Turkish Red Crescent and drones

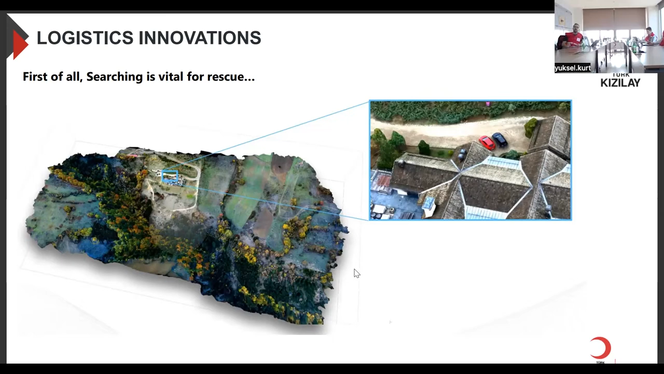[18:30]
which is made by this aircraft at this almost May of this year. And you can see the resolution, and you can find people in these types of maps quickly.